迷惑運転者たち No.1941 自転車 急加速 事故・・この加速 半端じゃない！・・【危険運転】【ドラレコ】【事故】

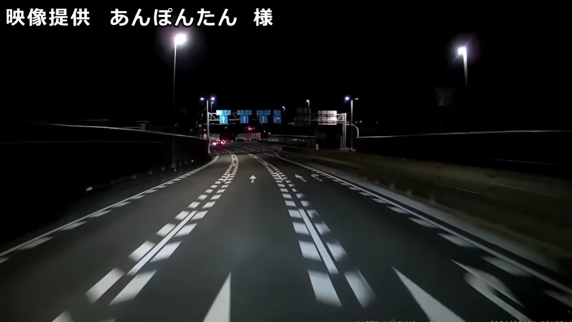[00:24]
あんだけ飛ばしてんだからな、随分と遥か彼方まで行ったんだろうな。どのぐらい先まで行ったかな、もうな。なんかこの前に、この車の前に1台なんかそっくりなのが止まってんな。いやアホだよな、ほんとな。無駄なことが好きだよ、ほんと。どいつもこいつもよ。ここにいたじゃん。